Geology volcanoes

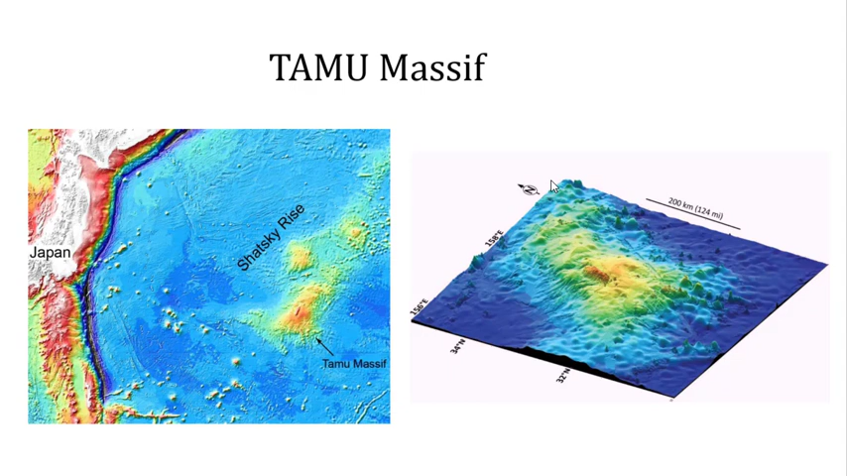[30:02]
But what we didn't know was that it was a volcano. And so, here's a side scan sonar of it, showing a little more detail about the topography and whatnot. We don't really have a good idea about scale yet. Let me show you this.